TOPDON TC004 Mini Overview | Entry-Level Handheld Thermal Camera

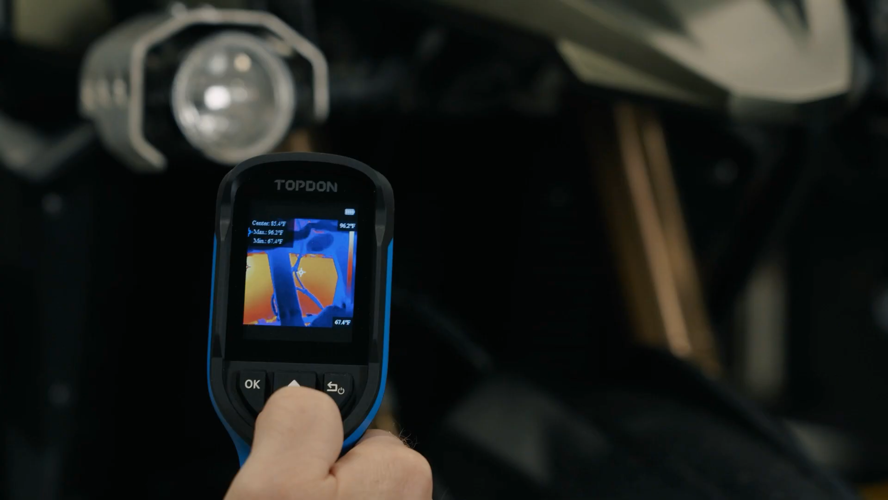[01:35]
Personalize your settings with adjustable perimeters for greater accuracy and choose from 5 color pallets to suit your applications, from basic diagnostics to more detailed inspections.